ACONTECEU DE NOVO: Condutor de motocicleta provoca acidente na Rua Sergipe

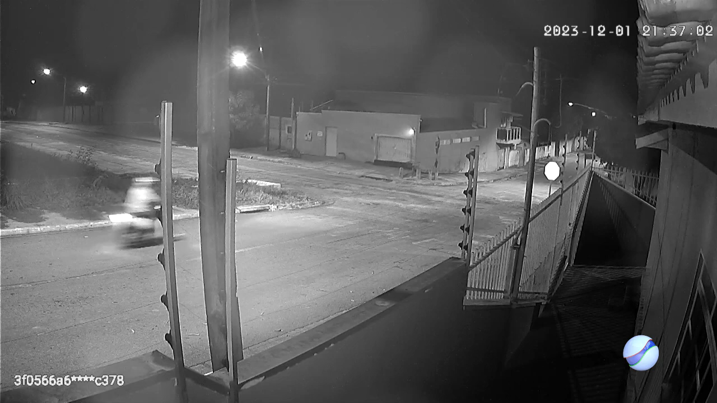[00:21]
Duas motocicletas se envolveram no acidente, segundo informações do condutor desta Titã, ele seguia aqui pela avenida, vinha numa velocidade normal,
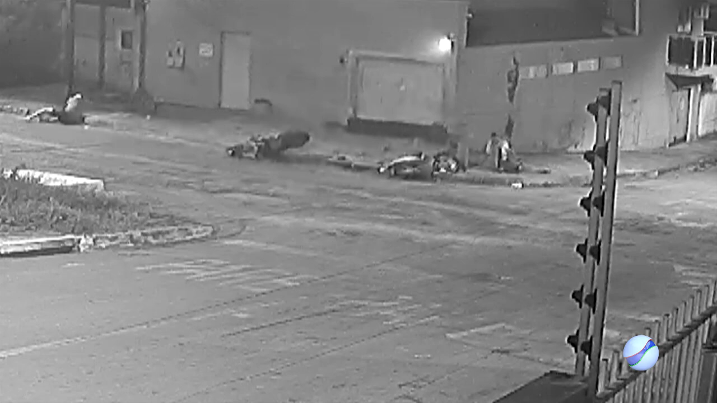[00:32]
permitida aqui para a localidade e acabou sendo surpreendido pelo condutor da outra motocicleta.
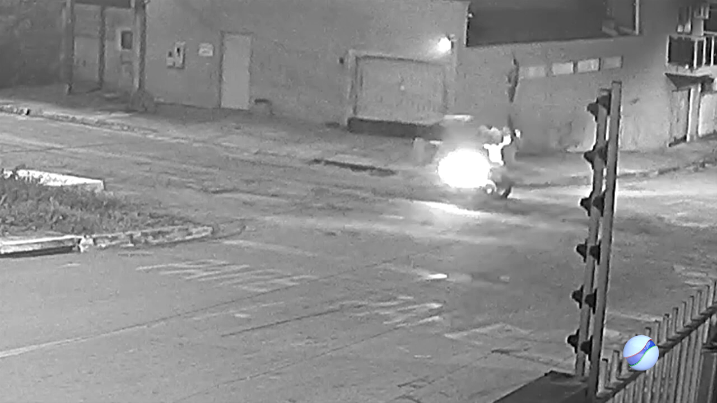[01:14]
não respeitou a placa de pare e olha só a situação.